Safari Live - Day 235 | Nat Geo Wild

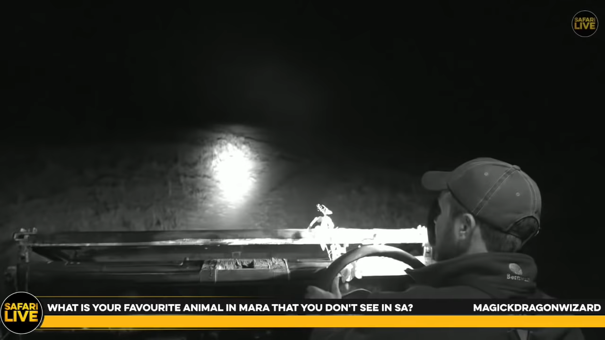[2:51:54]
You want to know what my favorite animal is up here? But I saw a serval yesterday, which was very, very cool. The Ascari myself a few minutes to be able to see the thing moving through the long grass,
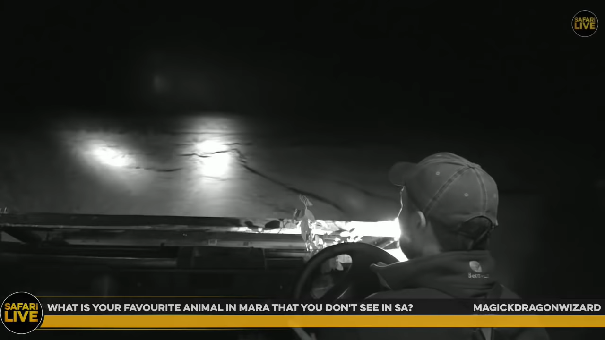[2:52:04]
which was very special. And shortly, whoa, that is an enormous hole. I'm so glad, James, that I didn't hit that hole.
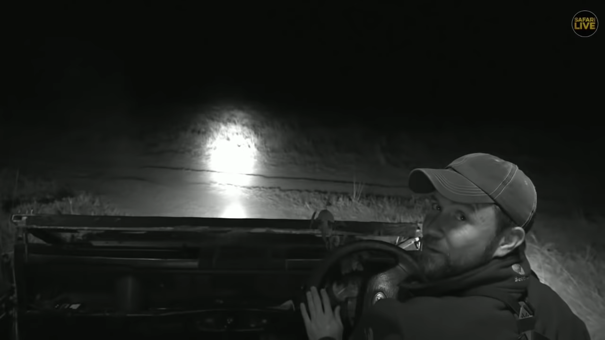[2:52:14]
That would have been the end of James. We wouldn't want that, would we? We've only just met. So serval was very cool. I'm trying to think what other animals we might find up here. There's a black rhino up here. We don't see them in Juma, although they do occur in the Kruger Park. And we will be able to show you some, which is fantastic. I'll find you a rhino and we'll be able to talk about it and put it on screen and maybe find you some rhino dung and talk about the ins and outs of black rhino poo.
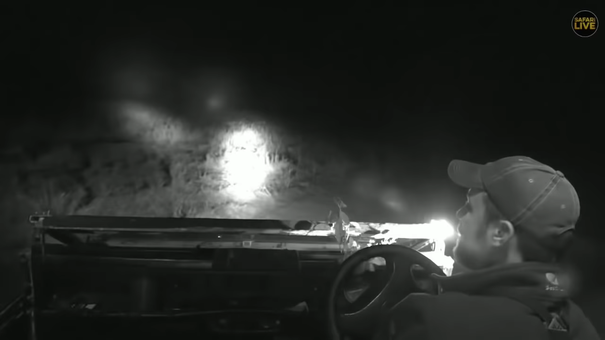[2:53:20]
I'd love to show you as well, but we don't always get to capture the birds and show you live. We'll be spending some time out here non-live, as everything is so far away. We're going to spend quite a bit of time stopping and starting. And James, I'm sure, is going to develop some patience with me and my birding. He told me yesterday that he doesn't mind. Okay, so here we are back to where we originally found those lions, and it's not uncommon for them to go in circles. I think it's one of their tactics to try and confuse the prey.
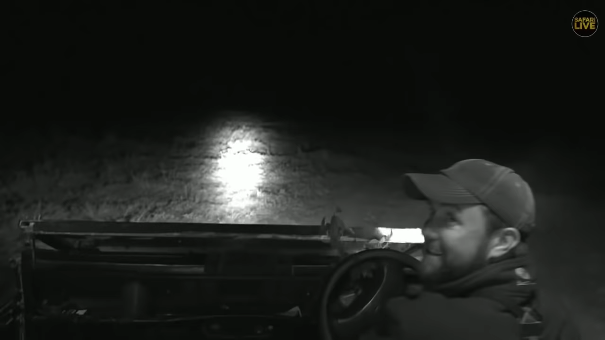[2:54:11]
Sorry about the bumps. I had to give up following the lions through the block because it was just too hectic. So, just checking. The buffalo have definitely crossed over the firebreak, which is what we're driving on at the moment. The lions are coming this way.
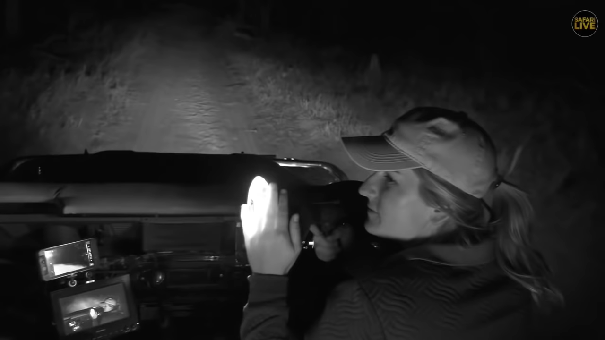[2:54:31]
I can't actually even see the buffalo. So they've gone into Biffle's Hook. So we will eventually lose the cats, because it's exactly what these cats are doing, is that they're on the trail. Sorry, my hair is now stuck into my necklace. That's so much fun. Love it when that happens. So the lions are just pretty much going to follow the buffalo and head. Whoa, let's very quickly go to Tristan.
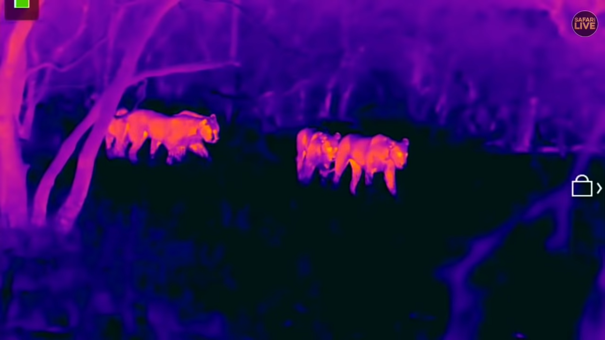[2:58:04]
We're right on the fire break now, so we're close to Bivelsook boundary, and we've seen where... Obviously, all the buffalo have crossed over. Oh, there they go. Isn't that incredible? I think that FLIR image is just amazing.
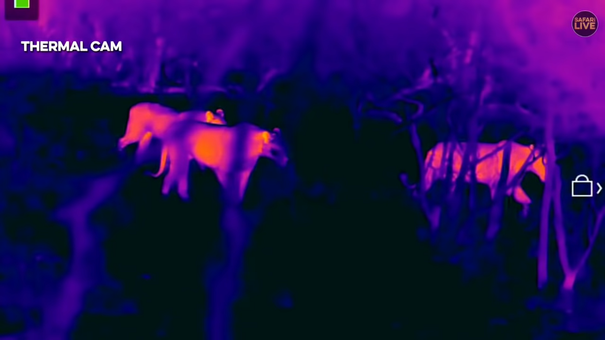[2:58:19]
It's really quite special, really quite something to watch them moving sort of through the trees like that.
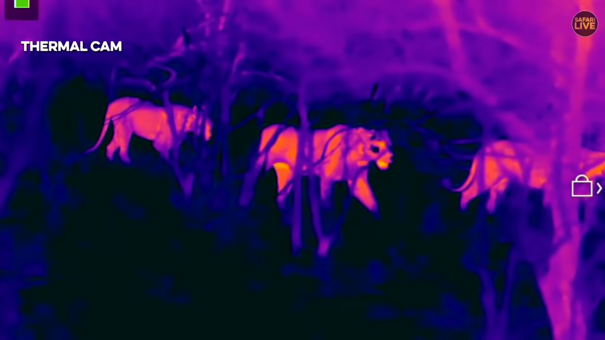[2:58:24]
Very, very dramatic.
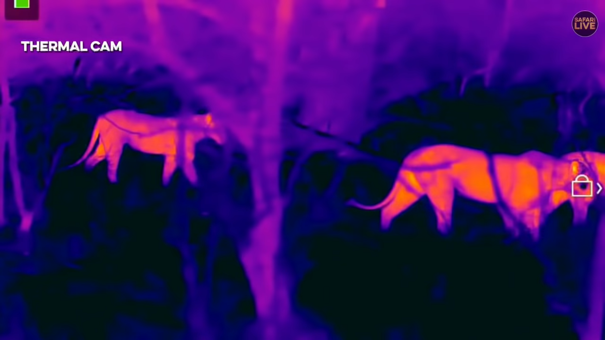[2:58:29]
Wonderful. Let's go back into, I think, infrared now, just because they're about to come out onto the road and there's another vehicle.
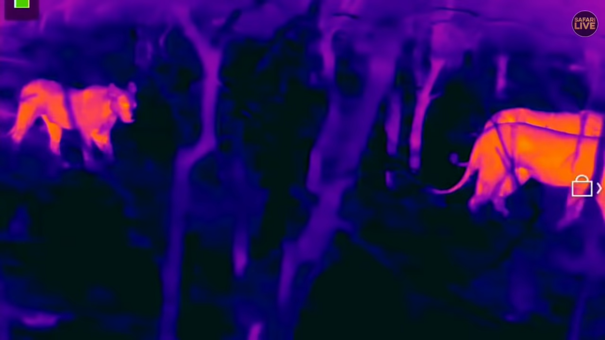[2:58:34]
There we go. Wonderful. Well, that's exciting. So the lions are going to probably walk right in front of our car. One is already past us. But here come the others now. Oh, they're contact calling.
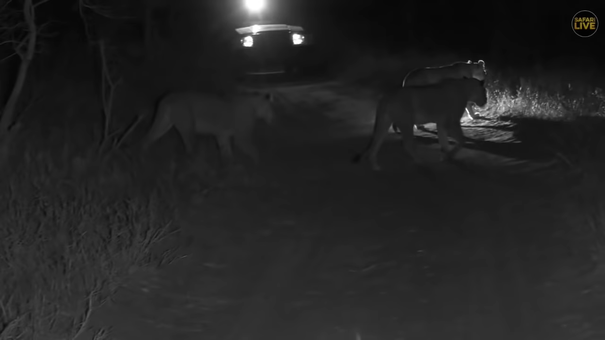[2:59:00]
There's another vehicle there. I wonder why they're contact calling. That's interesting. Maybe they're trying to catch up with Amber Eyes because she...
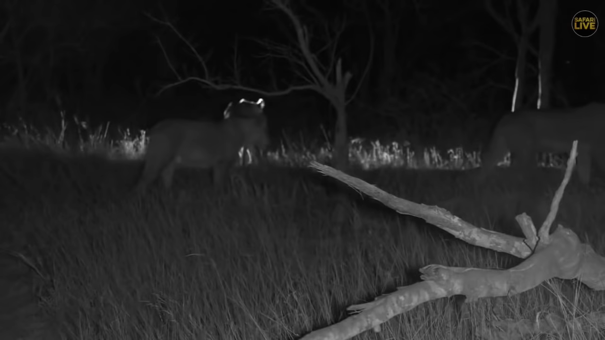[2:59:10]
was leading everybody towards the buffalo this evening. She does seem to be quite a dominant female. Her and that young Nkuhuma lioness, well, one of